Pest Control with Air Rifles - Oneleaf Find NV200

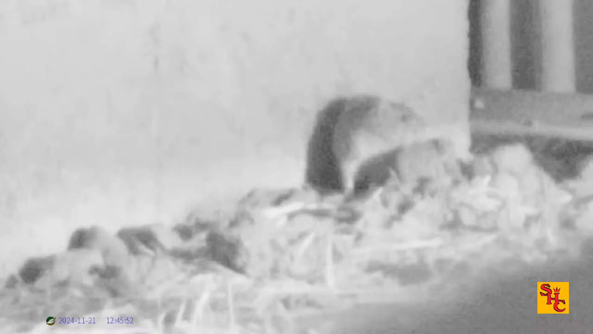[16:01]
quite pleased with the day out there's a little bit of night vision footage I was getting went out for a go at a place we go shooting squirrels but I went to the actual farmyard with bro last night did a bit of shooting and I wanted to test in the real world what it looked like and there is some ambient light there
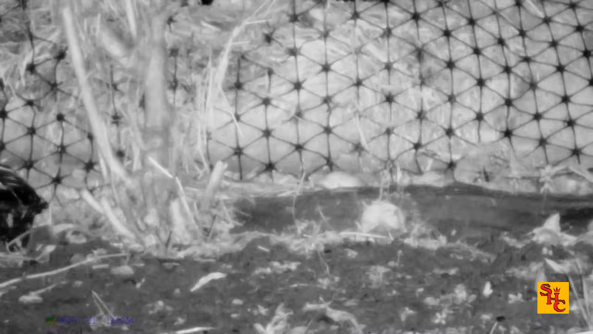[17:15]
about to take the lens cap off for the IR these two rats about 20 yards away
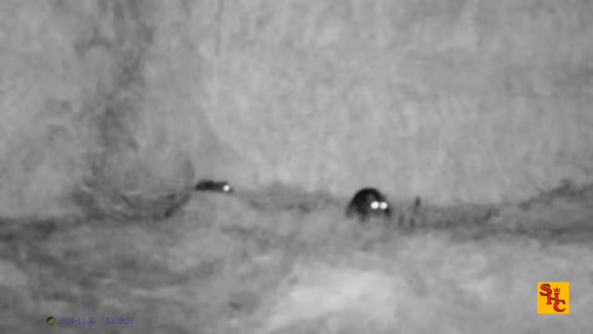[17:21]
filming them from a distance I can't remember if it was 20 yards actually thinking about it because the moment I stepped forward closer
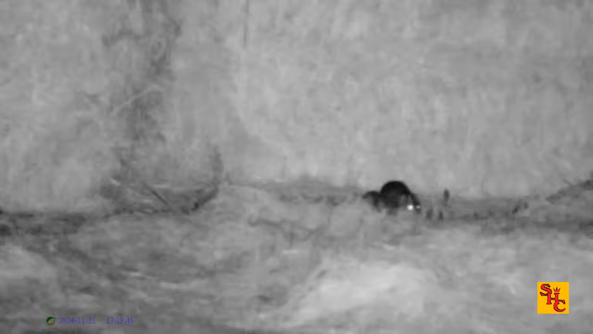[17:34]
the house was by me the PIR light came on it disappeared off I'm not sure what this little one's up to
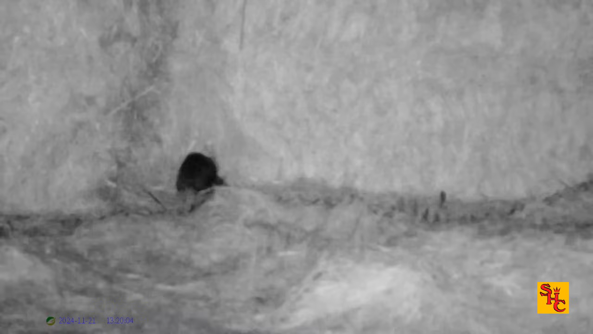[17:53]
I'll leave it up to your imagination and that's the point they disappeared off on the PIR light come on there's some rabbits guess where they are
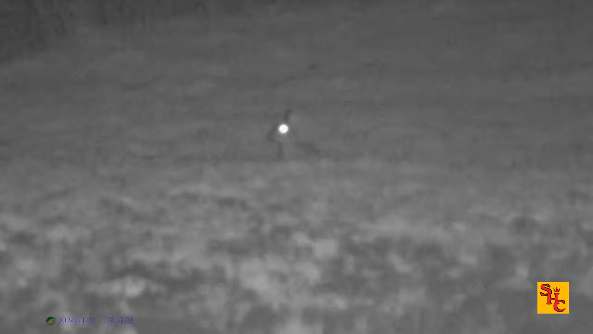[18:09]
I try clicking my fingers first and I blow my kiss and obviously the kiss noise it's always the way you should go with rabbits force of habit clicking my fingers I think that was about 30-40 yards away there's several out there in the long grass
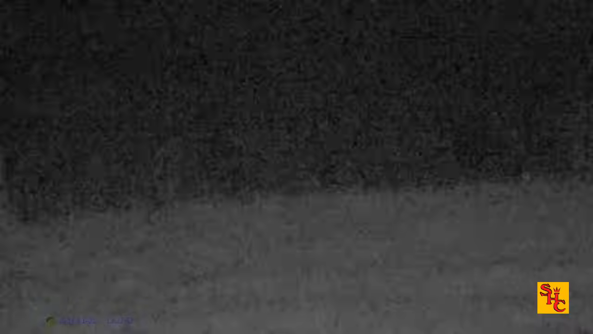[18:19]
and I'm sat up against the fence I'm trying to reposition the tripod there we go a bit more kissy noises up he comes again
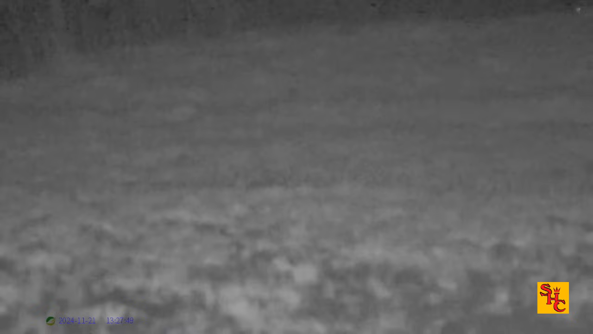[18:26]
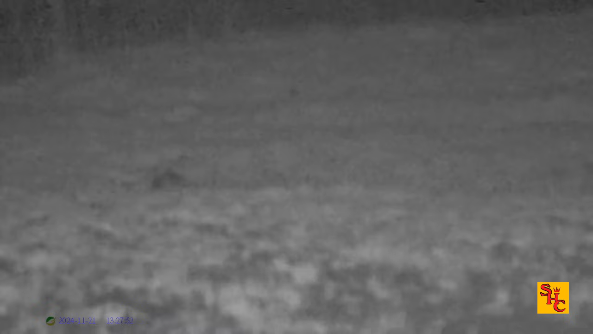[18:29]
it's not been an exhaustive test but I tested what I wanted to test on it I'll hopefully try and find out why the 4k doesn't work I think might be my power director
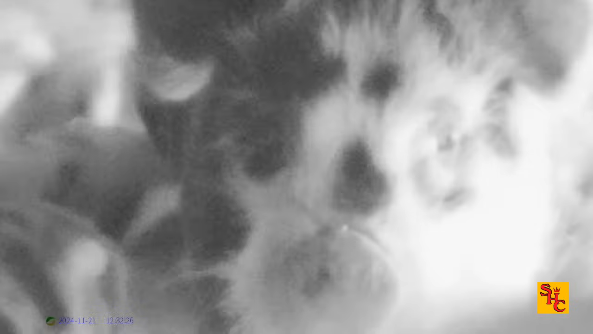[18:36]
might be so out of date it might not work properly on it or it might be a setting I've done but I'll have to look into that
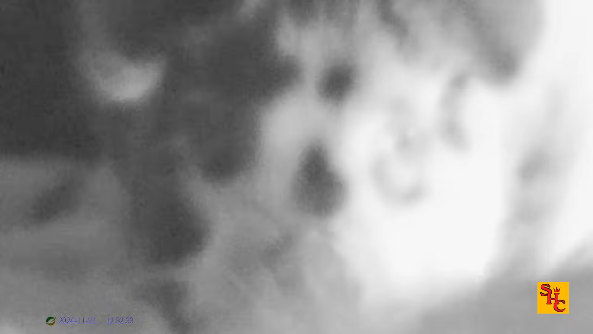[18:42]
but I'll put some links in the description to other people and their reviews of this device
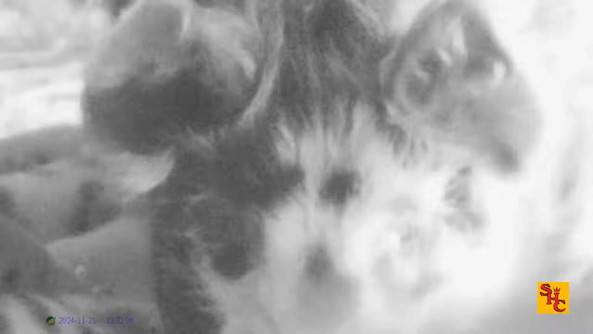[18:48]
decent device quite large could have done with a better bag like more padding
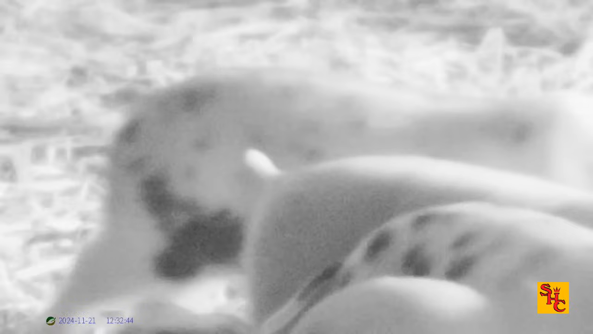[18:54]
but I like it seems to work well let me know in the comments what you all think